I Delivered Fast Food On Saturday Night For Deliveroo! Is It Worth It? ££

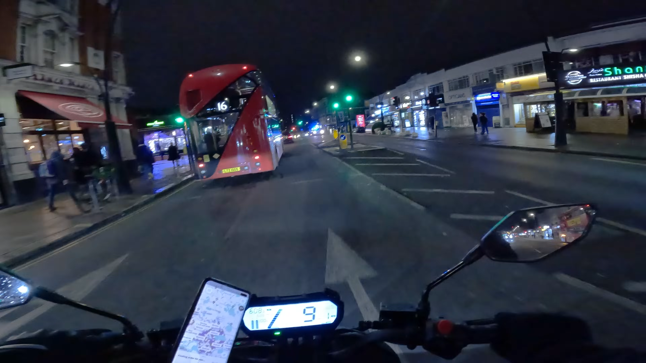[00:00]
we're probably gonna see a lot of sirens tonight it is a saturday night in central london this is one video you are not gonna want to skip
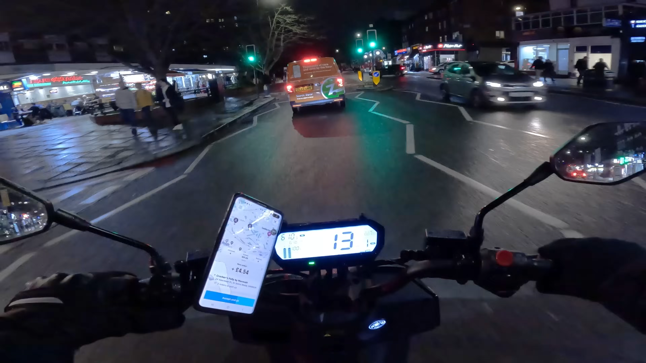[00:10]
and the first order of the night is coming in from a place called crockers folly it's paying four pound 54 and it is a double order i came out earlier today and made 27 pound and 23 pence however i am not stopping tonight
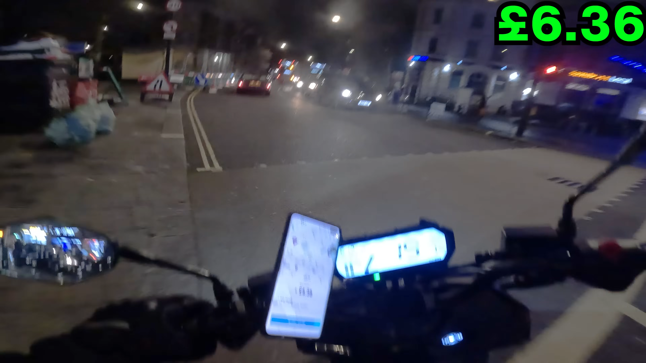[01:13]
this is what we want to see straight on to another order here for four pound 38 picking up from the cedar and this order's quite nice because it's going over towards regent's park hi how you doing i've got nine eight three nine
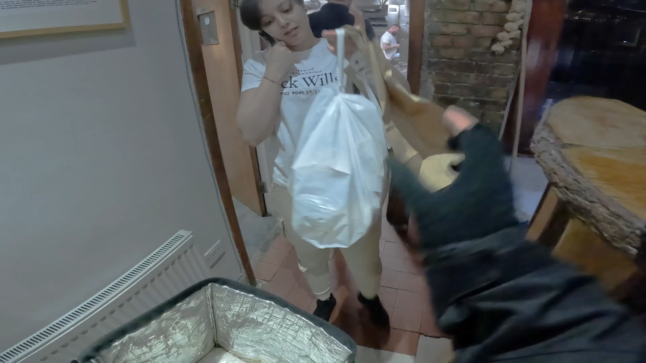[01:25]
thank you
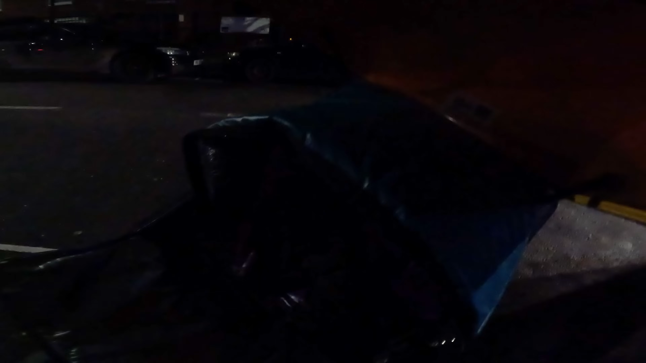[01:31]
we've got this order on our bike the place we picked up from is actually a lebanese restaurant and the customer's quite a hefty distance they are two miles away google's saying it's going to take us about 12 minutes there's a lot of traffic backed up down here
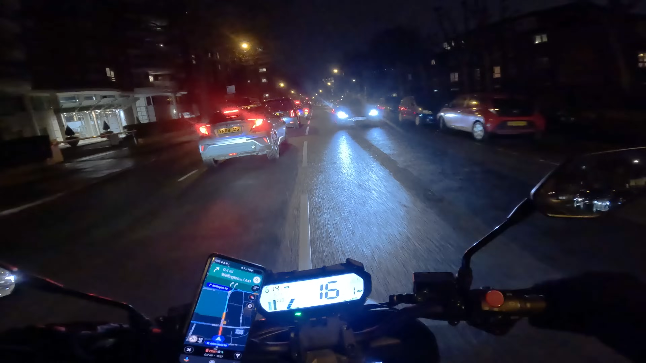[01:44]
we're in rush hour right now it's half six so we'll be busy like this for the next couple of hours but as time progresses throughout the night this will die down slowly looks like we're rocking up to a private estate here oh my god this place is so cool thank you it's not what the lift isn't working
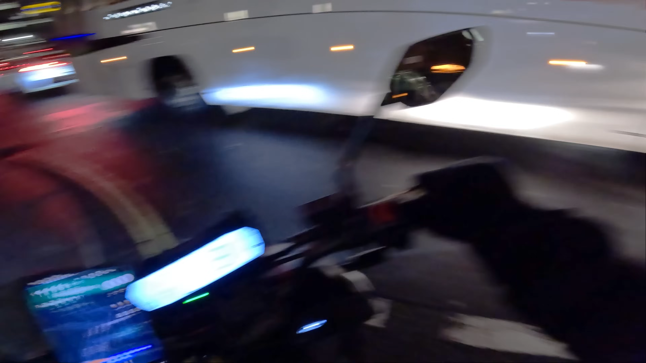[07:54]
if i remember correctly we're getting paid almost seven pound for this and the customer's 15 minutes away i think this is our highest paying order of tonight if we exclude the one where we got a tip and now we're really heading into central london which i'm excited about sit back relax and let's go deliver this order hi it's your delivery driver okay
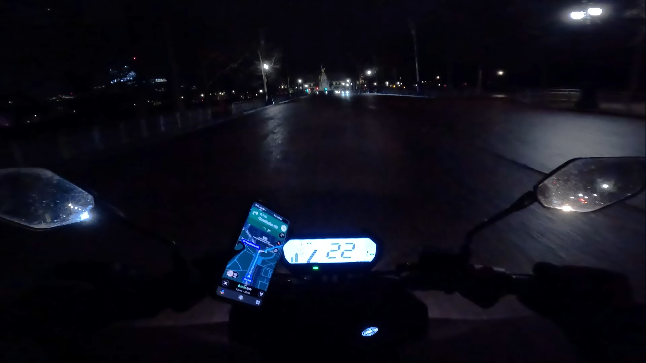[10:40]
man it's so cool the fact i get to ride places like this and get paid for it is unreal there she is in all her glory buckingham palace
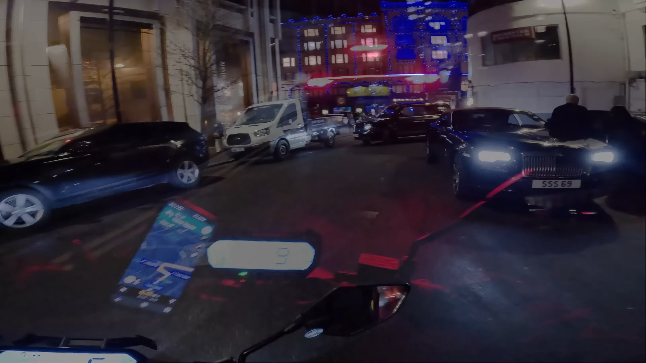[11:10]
look at this building that looks cool and then i realized it's harrods
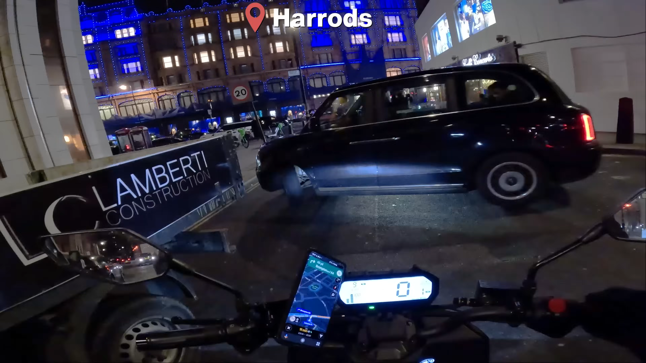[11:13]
you guys don't know what harrods is it's a massive shopping center down here in knightsbridge one of the most expensive areas in london they have lots and lots and lots of expensive brands in there some things in there that i probably won't be able to afford even in my
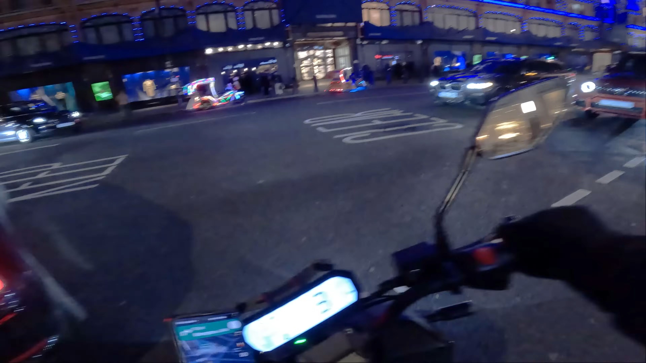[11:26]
lifetime if you're in london go check it out it's pretty cool to go in and have a look around not everything is crazy expensive in there i mean most things are but there's some affordable things if you wanted to get yourself something just to say that you've been there and got something what is this guy doing just about to go past stanford bridge the home of chelsea that's like the back entrance that's the entrance all the players go into there you are but this job is so cool man we get to see so many sites stadiums get right about in the ump and on the bike get paid for it i love it so much